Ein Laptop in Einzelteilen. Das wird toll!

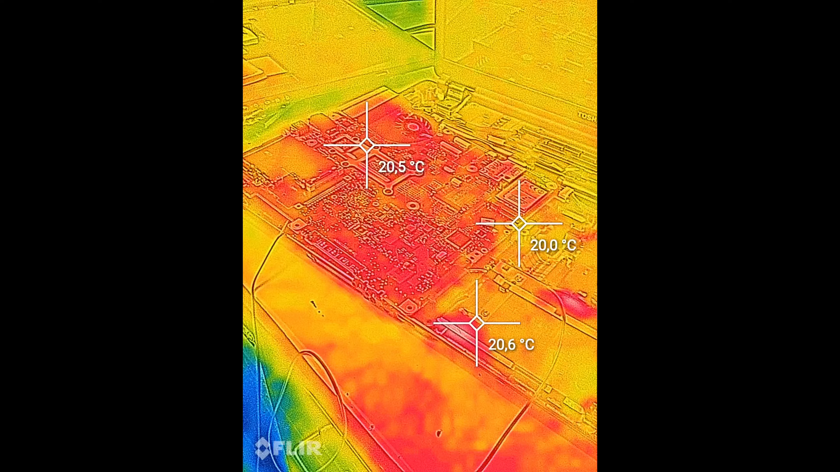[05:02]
Einmal für den Netzteileinschluss und einmal für die Batterie. Aber die sind beide auch in Ordnung.
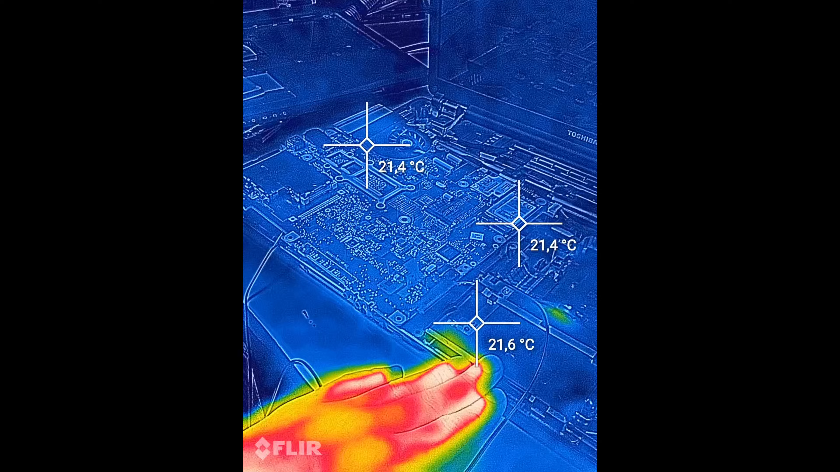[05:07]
Ich hatte glaube ich gerade gesagt, ich würde mit dem Wärmebild-Handy mal eben schauen.
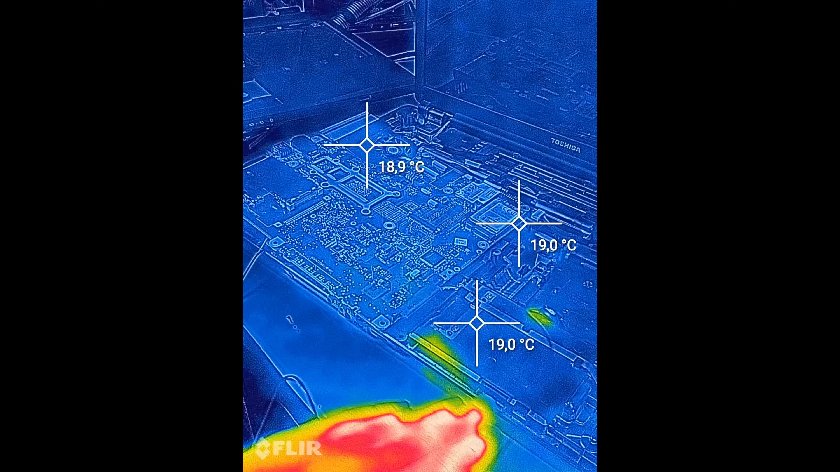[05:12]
Aber ich würde sagen, hier wird gar nichts warm. Ja, wie verdammt recht du hast, Philipp. Da wird tatsächlich gar nichts warm. Beziehungsweise ist alles gleich warm.